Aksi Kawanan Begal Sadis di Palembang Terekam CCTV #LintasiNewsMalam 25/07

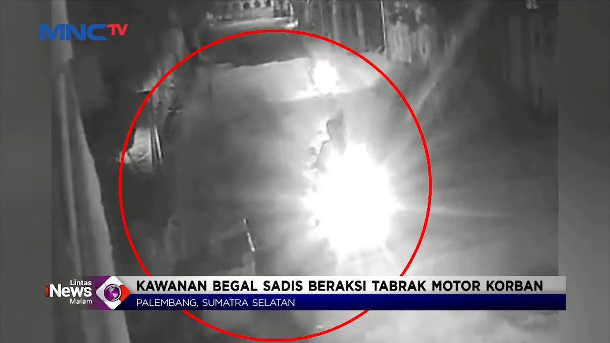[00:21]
Aksi kawanan begal sadis menabrak motor korban hingga terjatuh di jalan seduduk putih Palembang, Sumatera Selatan, terekam CCTV. Dalam rekaman kamera pengintai, pelaku yang datang dari arah berlawanan langsung tabrak motor korban sambil mengancam dengan senjata tajam jenis celurit. Korbannya ketakutan langsung melarikan diri meninggalkan motornya dan melaporkan kasus begal sadis ke aparat kepolisian. Berbekal rekaman CCTV, tim Subdit Jatandras menangkap pelaku YS 20 tahun.